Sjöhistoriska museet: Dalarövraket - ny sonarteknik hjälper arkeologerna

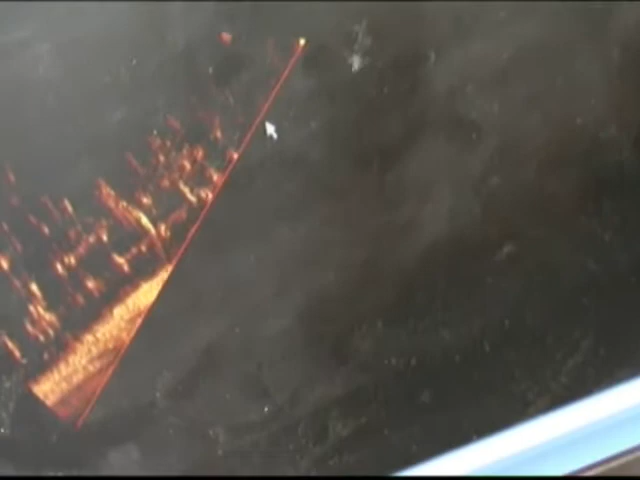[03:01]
Och på Dalarövraket har man nu också, för första gången i världshistorien, prövat att sätta sonaren inne i vraket.
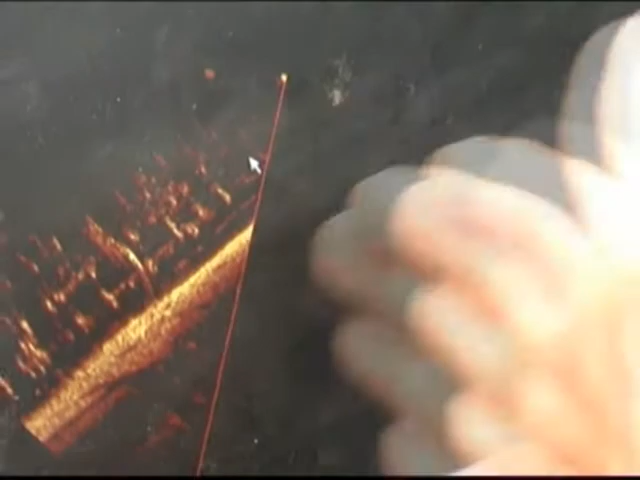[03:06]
Resultatet var lyckat och arkeologerna kan nu få en bra översiktsbild av hur skeppet var byggt.